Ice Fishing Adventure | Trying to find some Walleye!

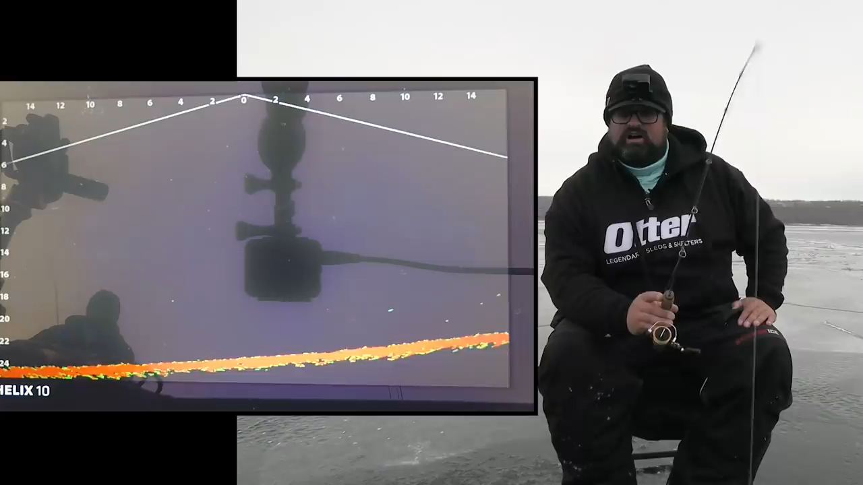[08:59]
Oh, like where I am. I've got a bunch of holes popped here in this little spot. I can move around a little bit if needed pretty quickly.
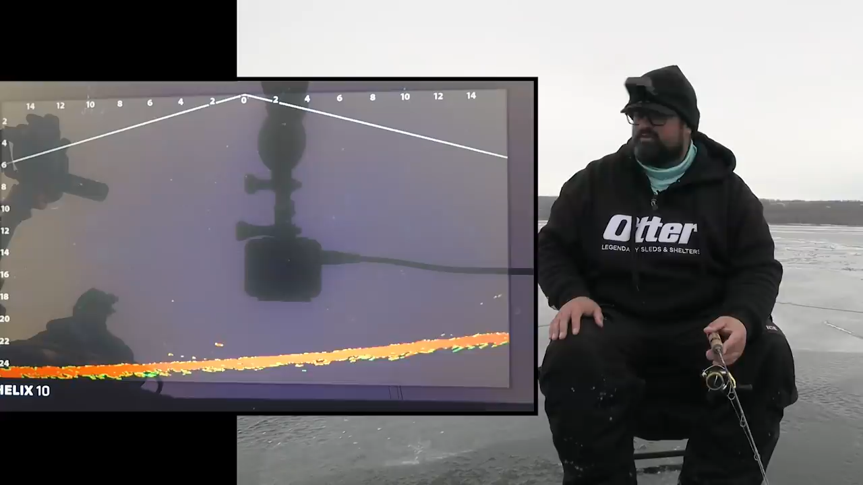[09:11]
I'm gonna leave my dead stick probably right there for the most part, but I can easily just move around here. Like I said, fairly decent, but I will be hanging out in this little area for the rest of the day. Oh, here comes fish on the left.
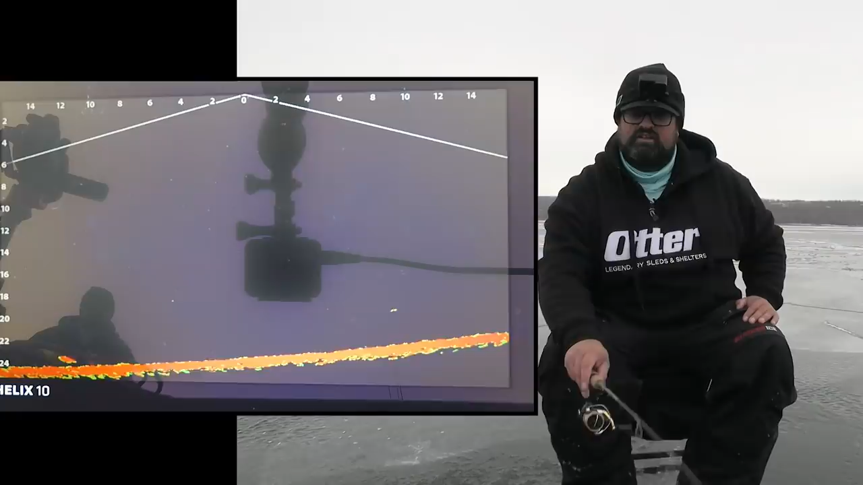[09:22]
This is such a good sign. I think I'm gonna be in a high travel route area. Ooh, nice fish. That's just one mark. I thought it was two at first. That's one mark coming charging straight in. Come on. Oh, look how fast it took off. Come back. He spooked heavy. Wow, did he ever spook? You see all the sediment he kicked up when he took off too. I must have got too close to him.
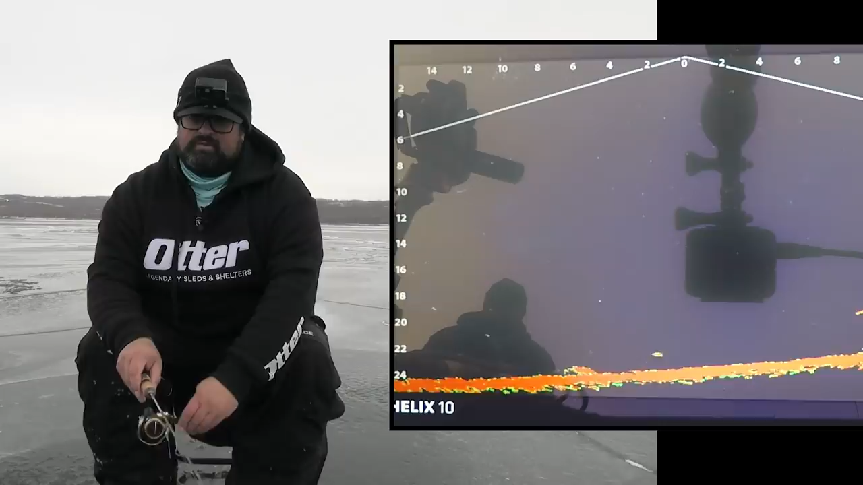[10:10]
Here comes the mark. I'm gonna try bringing it up a little bit to start with this time again. Instead, here comes, come on. Wow, came straight in. That's what I wanna see.
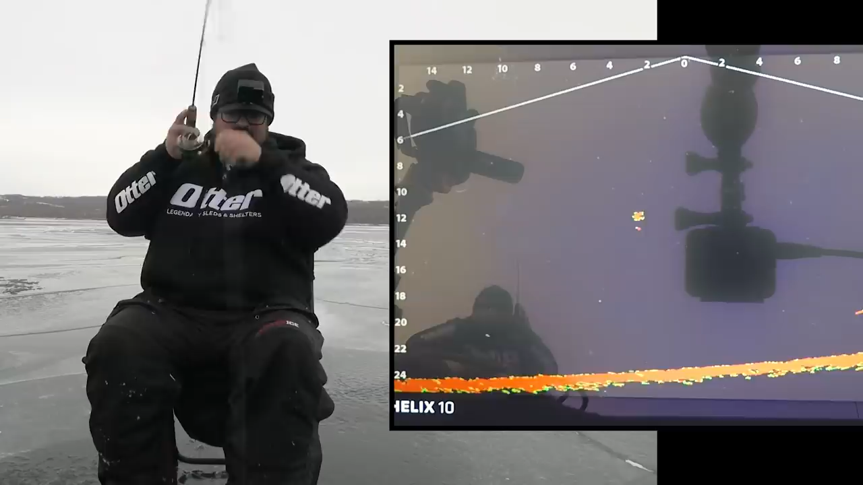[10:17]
I wanna see those marks that come straight in like that. That was awesome. Straight in, streaking in. Oh, that's a nice fish.
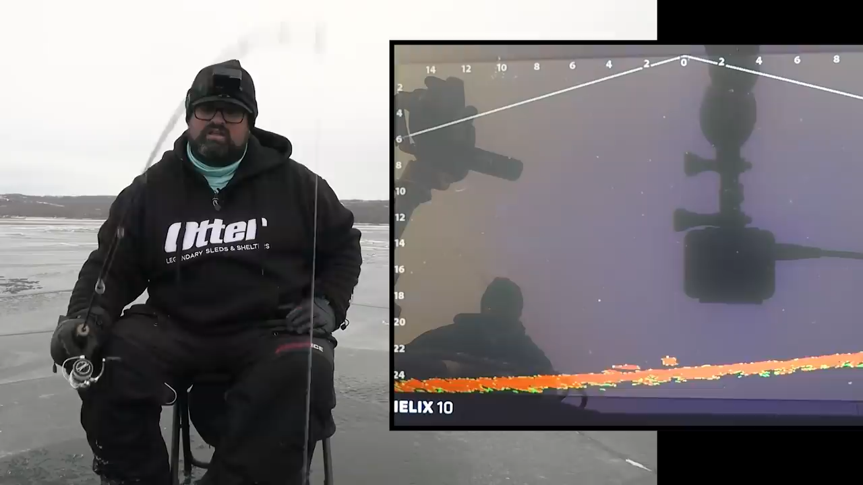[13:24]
That's a nice fish. I want the one on the right. Oh, come on. They're both decent, actually. They're both decent. I'd rather have the one on the right. Maybe we'll go over the dead stick.
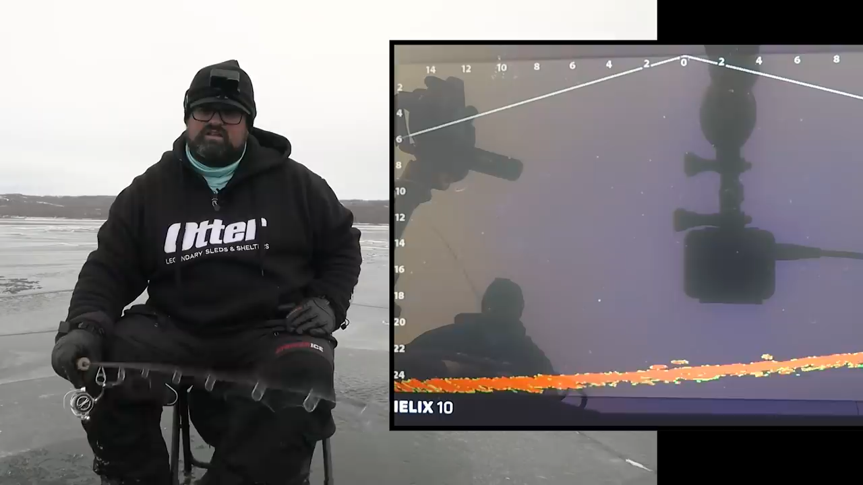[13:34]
Got him. Got one of them anyway. I didn't get the one on the right. That's okay. This one hammered the rattle bait though, right off the bottom. Nice, nice, nice, nice.
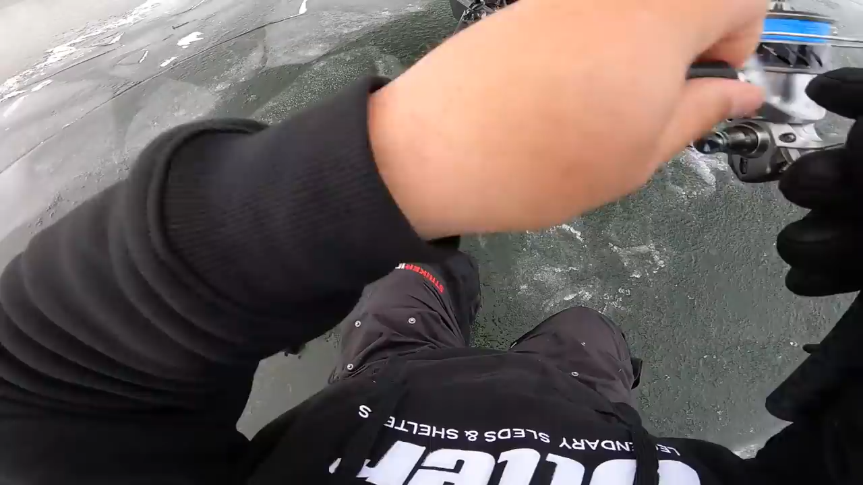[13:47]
There's still another fish down there, and get down there quick. Quick, quick, quick, quick. I think I'm gonna drop the dinner bell though, real fast. Nice, little guy. Let's get that dinner bell down quick.
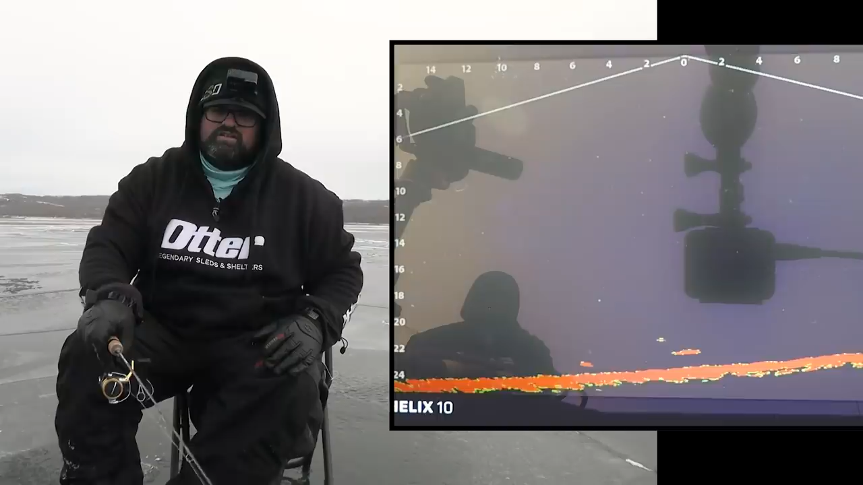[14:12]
Comes, coming back. Come on. Come on. There's another fish coming on the left too. Competition's good. Oh yeah, come on.
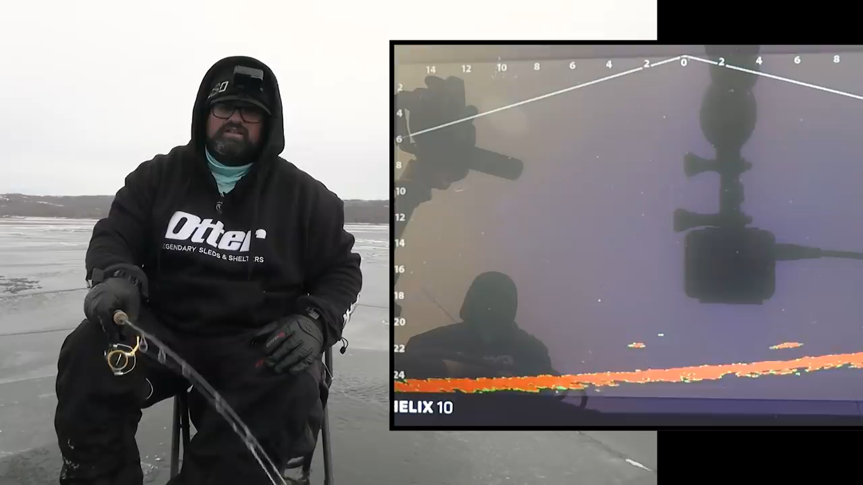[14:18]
Come on.
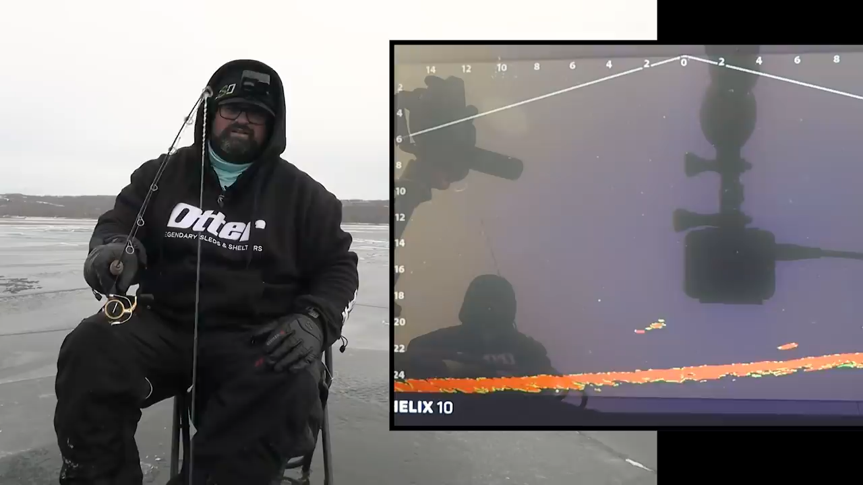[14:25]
Oh. Yeah, that's awesome. Man, I'm getting pretty addicted to the live imaging. I'm not gonna lie. Oh, that's so crazy to watch. To be able to decipher like two fish down there, right? Like different marks. A lot of times on your flasher, it's not always easy to tell whether it's one mark or two.
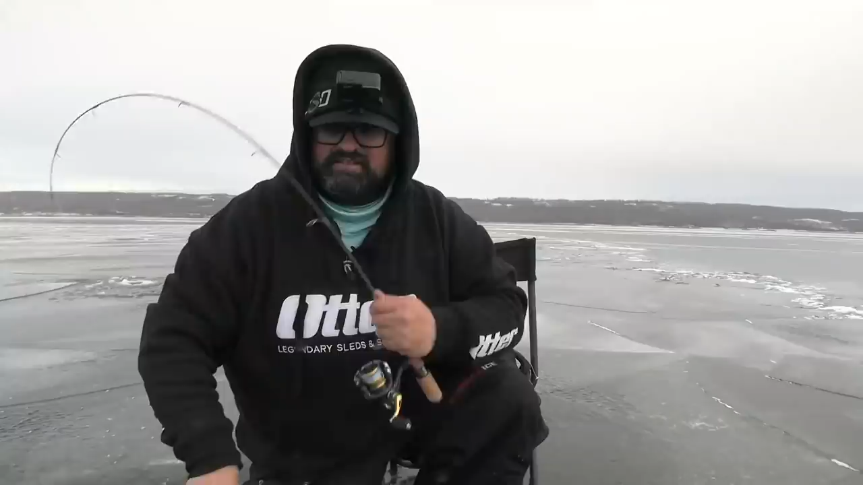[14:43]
Yeah, it's easy if they're separated, but a lot of times if they're together, it's obviously impossible to make out whether it's one mark or two. This, you just know.
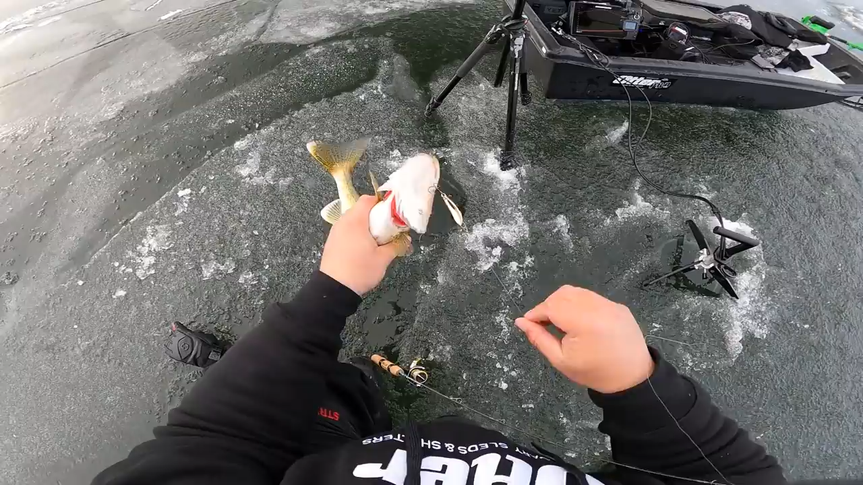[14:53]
He's gonna be my second eater of the day.
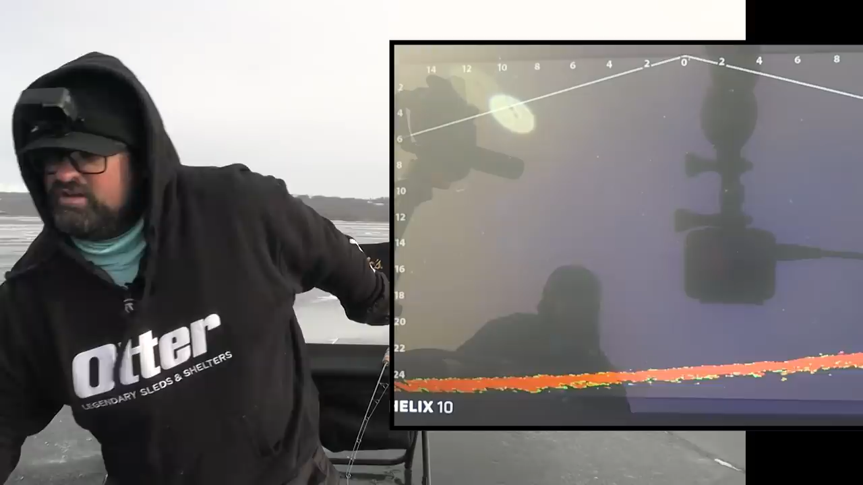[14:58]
Oh, oh, oh, oh, oh, oh, oh. There's a fish on the right here.
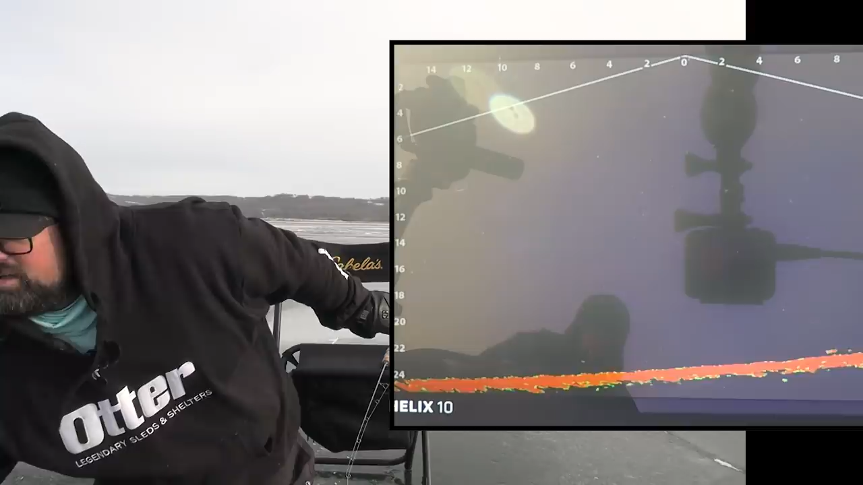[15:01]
Fish on the right going on my dead stick. And we can draw him over here to the spoon. Yeah, here he comes. Oh, look at this charge in. Holy cow, that fish just shot straight in.
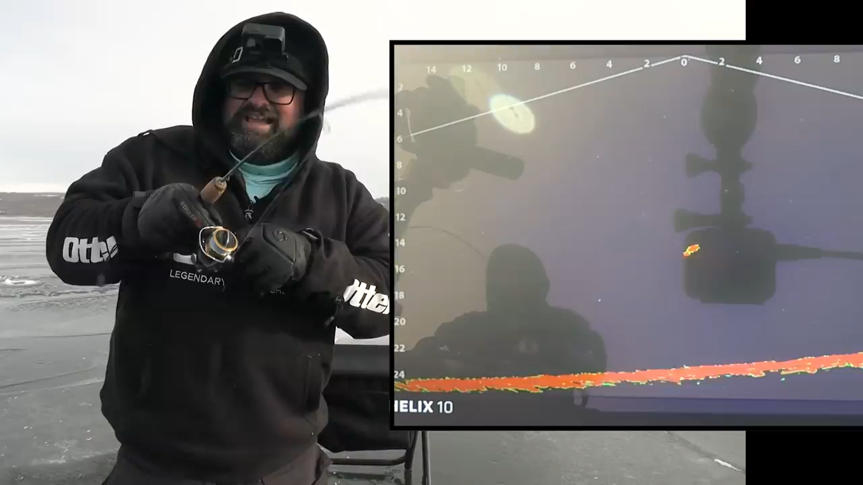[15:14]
He was kind of underneath the dead stick. And as soon as I moved that dinner bell just a little bit, he come up and pounded it.